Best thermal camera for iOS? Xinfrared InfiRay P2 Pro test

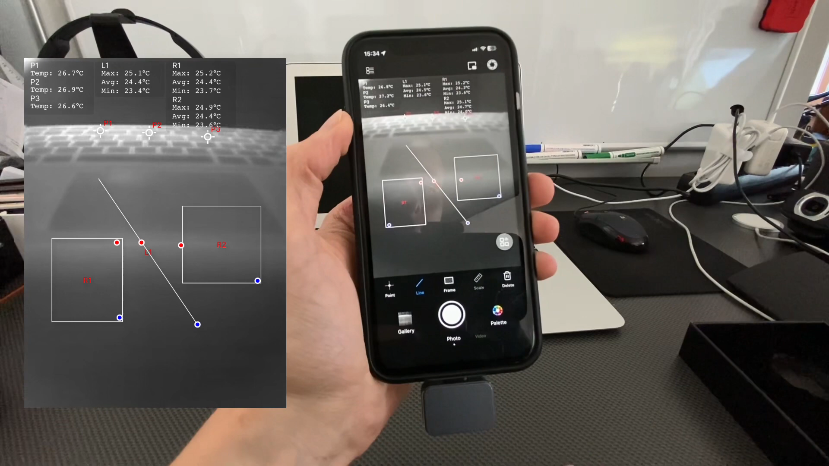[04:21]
on screen on screen display informations yeah you can also switch to video and
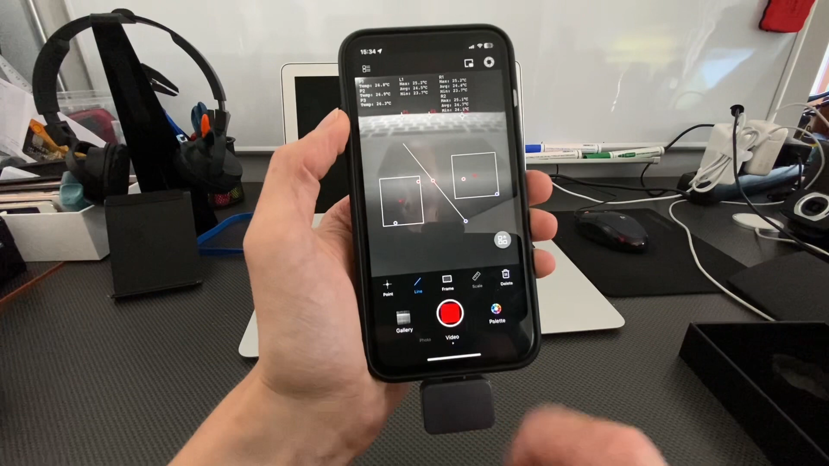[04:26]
record a simple video of course this is most useful if you are using a tripod yeah because
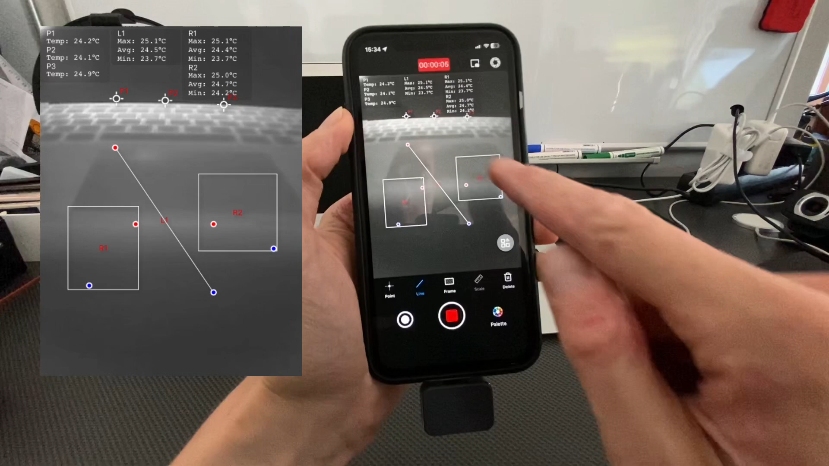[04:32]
those points are um in fixed positions yeah and if you move your
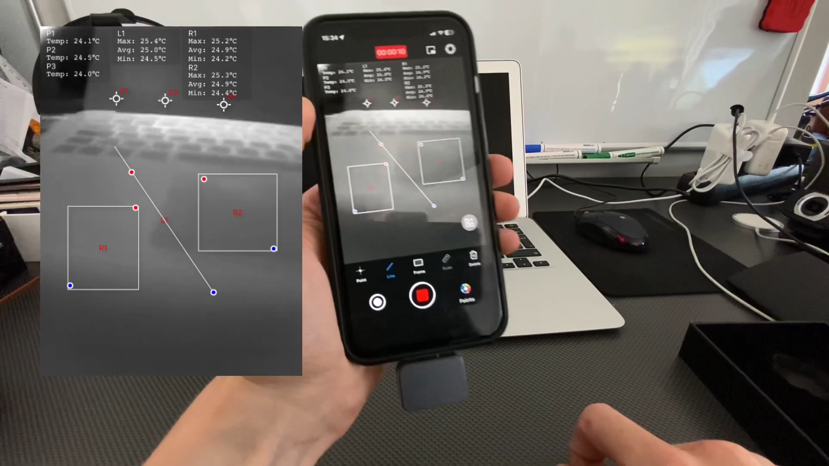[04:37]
device you are measuring a lot of different things yeah so use this with a tripod
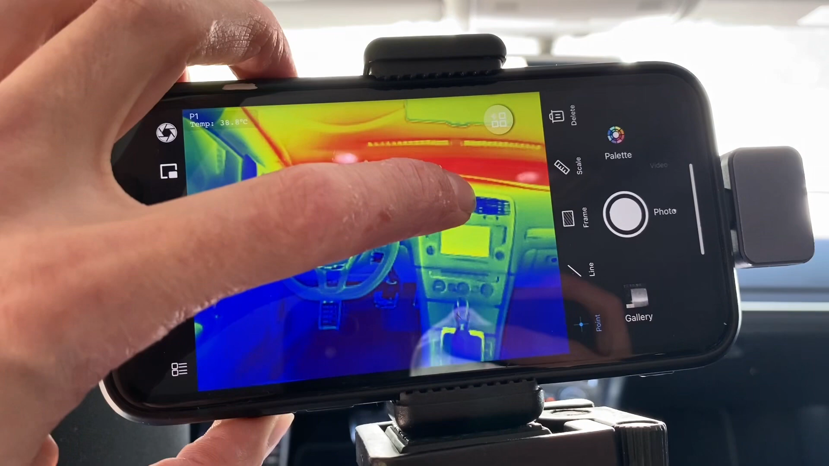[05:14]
still pretty cold and the ac system had didn't have time to cool down so we have those
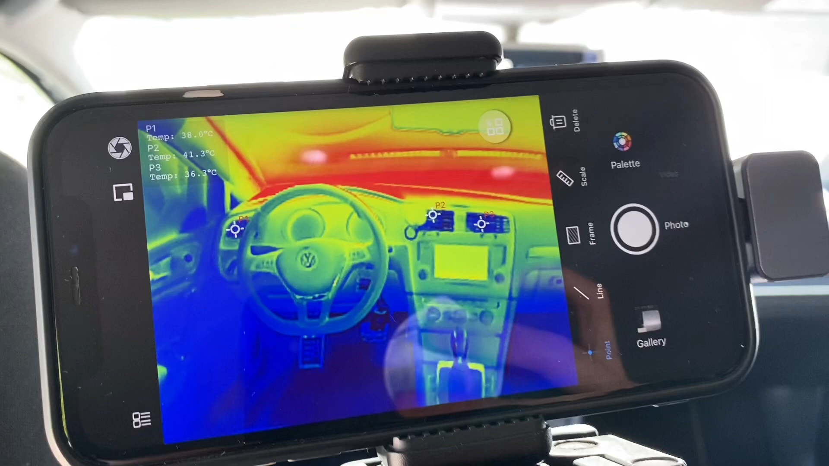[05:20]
measurements uh first measurements are pretty high actually but the next one were um more accurate yes when i use the area
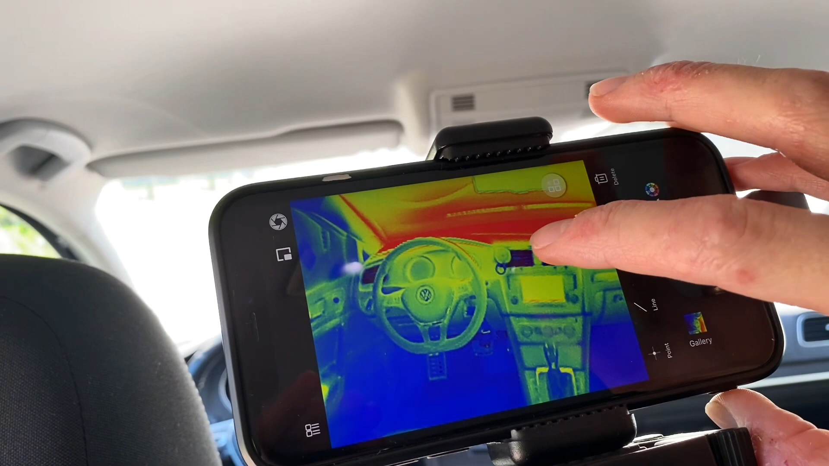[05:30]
measurement measuring tool instead of the point measuring tool because sometimes
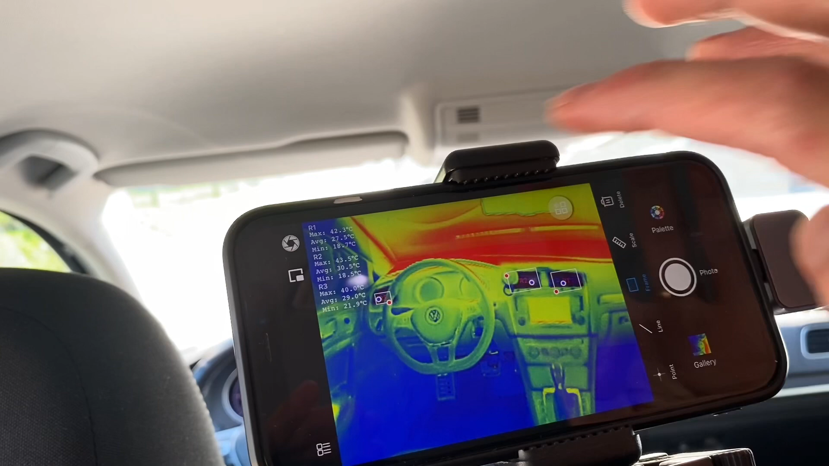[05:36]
when you are setting a point you can you can just hit
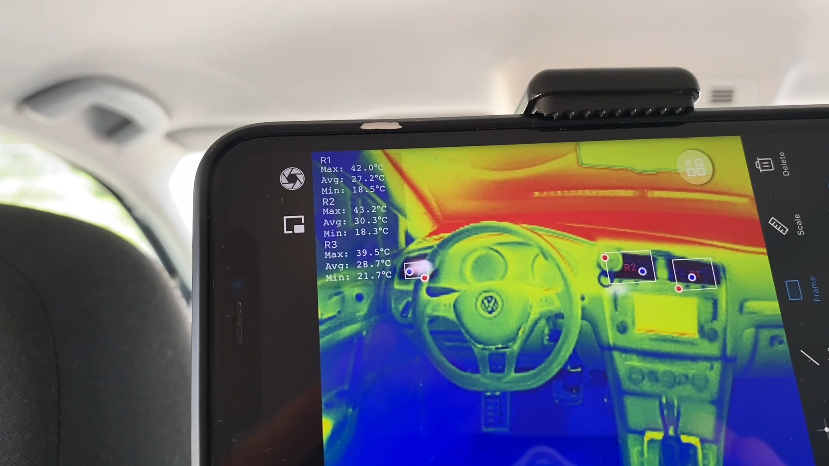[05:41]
the uh this piece instead of the colder one colder area inside
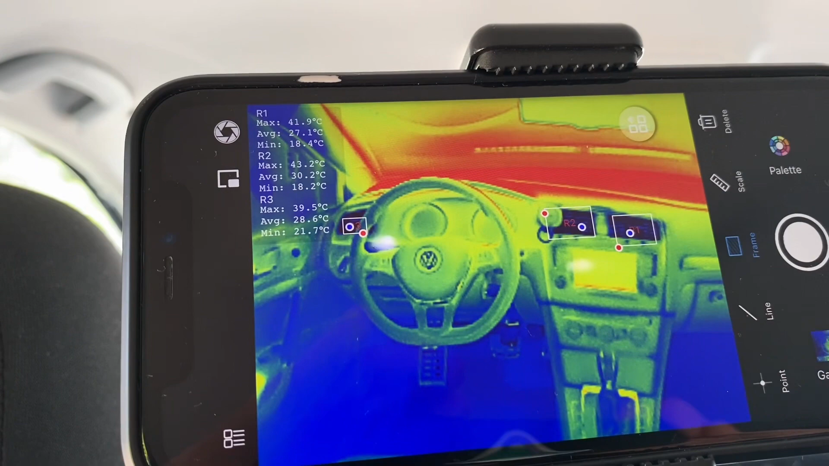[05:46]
so that depends how well you are aiming with the point but if you just
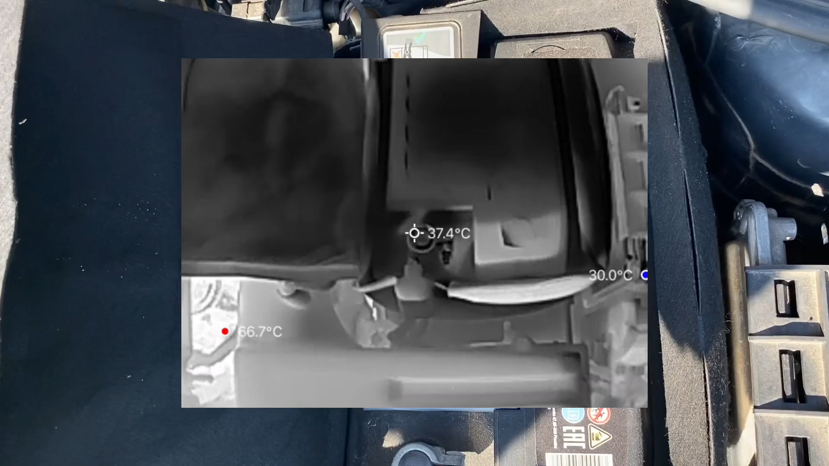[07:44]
On screen: spot 37.4°C
not heating up it's not heating up it's not that's pretty normal we can see the fuse box which got a little hotter than the surrounding elements but this is black plastic
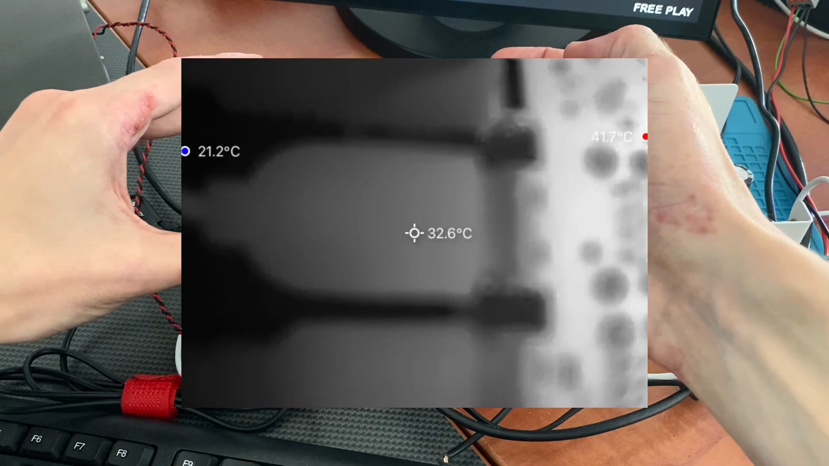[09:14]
On screen: spot 32.6°C
the more blurry the image gets so this is the job for the for the micro lens yeah
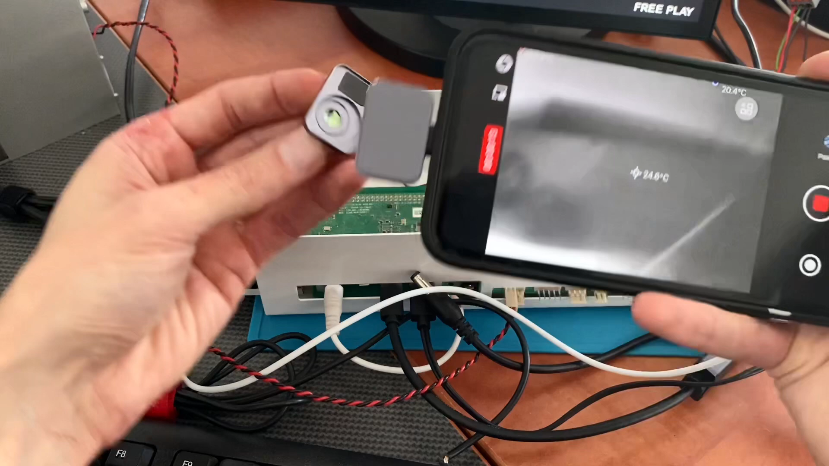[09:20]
it snaps into place and right now wow right now we can get really close to it to check
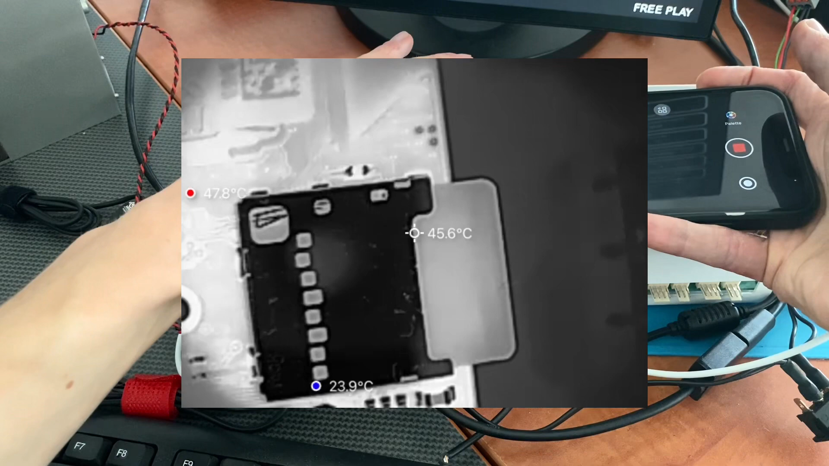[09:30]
On screen: spot 45.6°C, max 47.8°C, min 23.9°C
if everything is okay if everything is within the standard temperature range
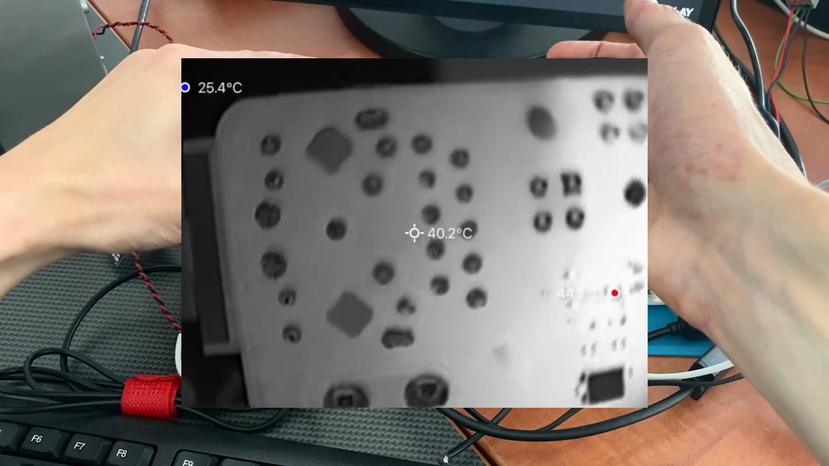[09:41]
On screen: spot 40.2°C
yeah that's pretty cool where's the cpu i believe underneath over here is the cpu